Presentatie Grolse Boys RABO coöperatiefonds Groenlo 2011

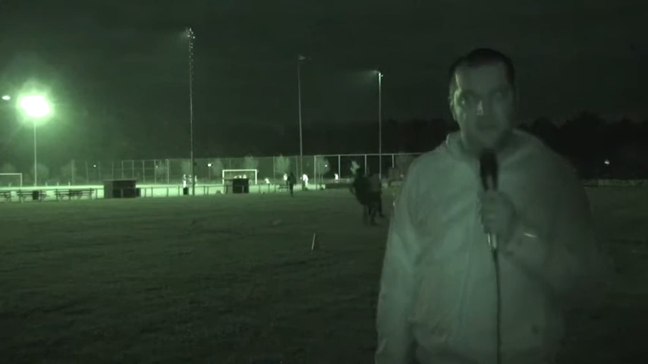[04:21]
Ik sta hier op het nog onverlichte veld van Grolse Boys. Op het andere veld kan prima getraind worden. Maar u ziet het hier achter mij. Ze bakken er helemaal niks van. Is ook niet gek zo in het donker. Op deze manier worden de voetballers natuurlijk nooit beter. Eigenlijk is het nog heel bijzonder dat ze het nog zo goed doen.
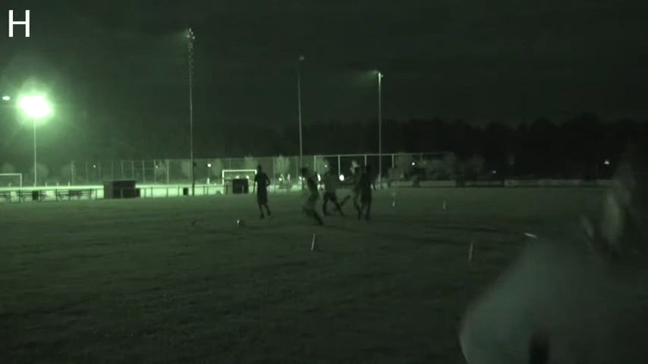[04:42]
Oké man, ik kan het hier helemaal niet zien staan.
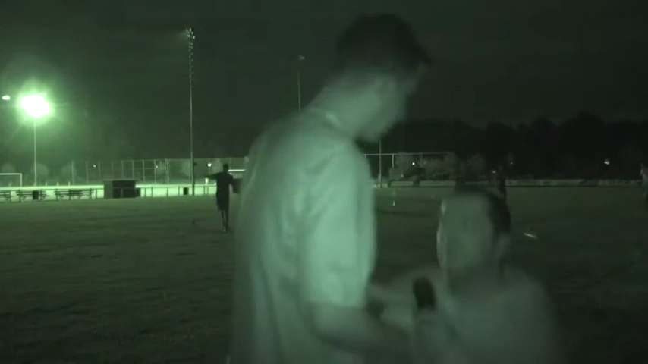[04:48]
Weet je wat, de kappen er gewoon mee. Dat heeft echt totaal geen zin. Weten jullie waar de klipkamer is? Geen idee, geen idee. Maar ik help mee met zoeken.